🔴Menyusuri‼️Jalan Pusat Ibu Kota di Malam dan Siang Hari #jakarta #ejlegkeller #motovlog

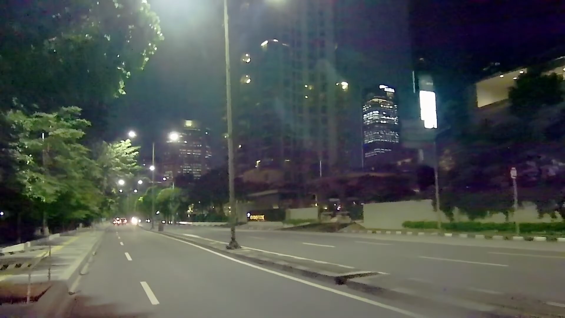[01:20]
Apartemen Casa de Grande. Ini apartemen Casa de Grande.
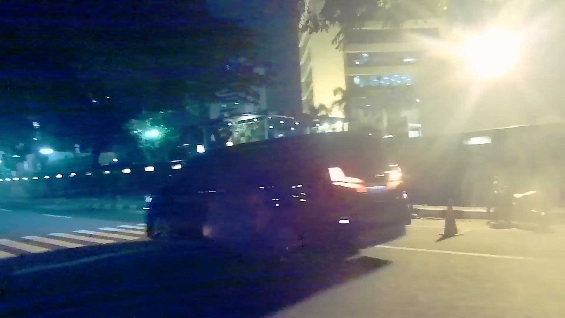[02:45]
Ini juga masih full TNI. Dan kita masuk ke terowongan TNI.
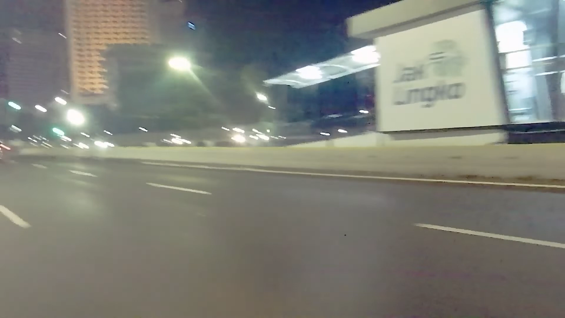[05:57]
Nah, ke sebelah situ di kiri itu ke
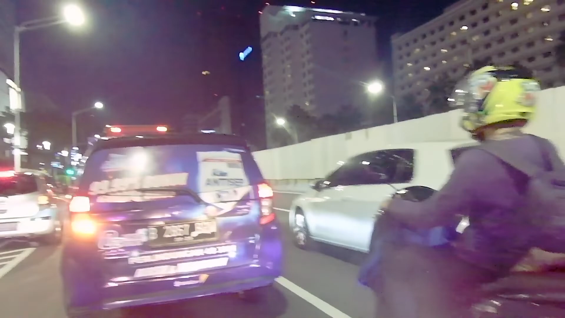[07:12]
Masih di Jalan Tamrin, Plaza Indonesia ini.
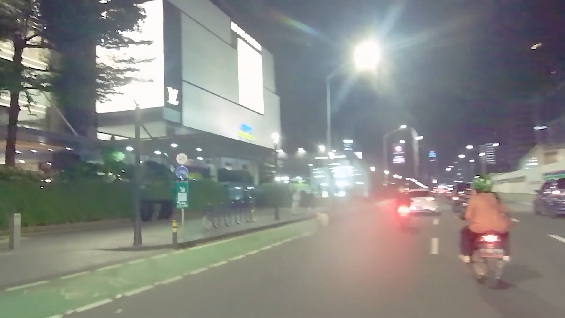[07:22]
Plaza Indonesia ini masuk ke dalam itu po kereta.
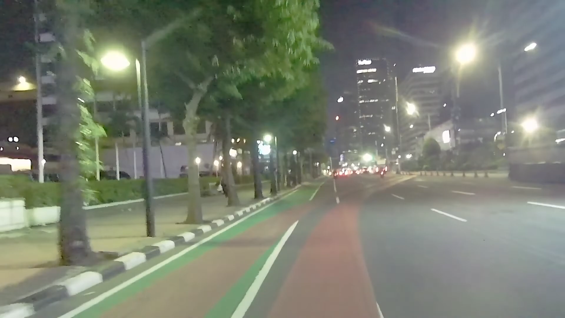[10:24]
Ini tadi kita sudah lewati, tapi tadi lewat sebelah kanan. Sekarang lewat sebelah kiri.
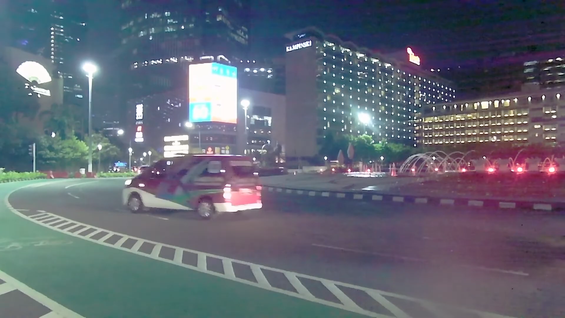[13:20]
perempatan Karet ya, masuk ke Jalan Jenderal Sudirman, ke Bundaran HI lurus, putar balik dan balik lagi.